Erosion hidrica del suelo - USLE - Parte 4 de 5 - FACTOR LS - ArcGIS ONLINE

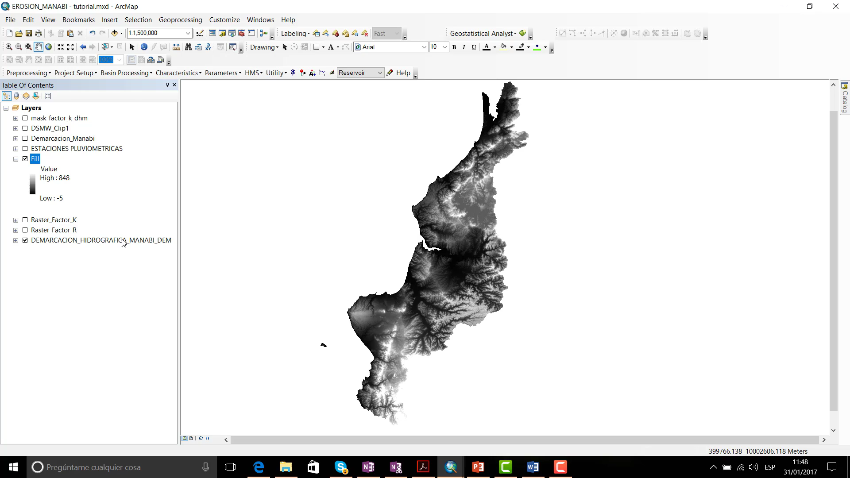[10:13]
en lo posterior ya nos olvidamos prácticamente de el insumo inicial entonces trabajamos con este FILL y nos vamos nuevamente aquí a Spatial Analyst Tools pero vamos a seleccionar